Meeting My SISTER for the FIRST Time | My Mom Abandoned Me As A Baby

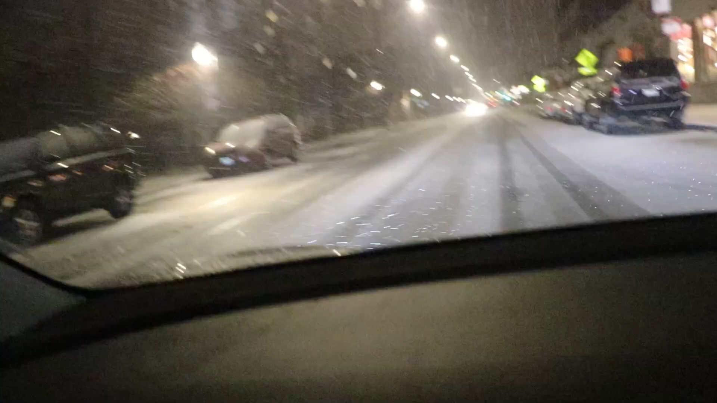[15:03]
Holy crap. It is starting to get so dangerous out here. Like, look at this snow. This is that slippery, slidey weather. I didn't even realize it was snowing this much until I felt the Tesla kind of slide. Look at the wind. Oh my god. Oh my god. Yesterday was actually 53 degrees. And this is what we got today. Chicago weather.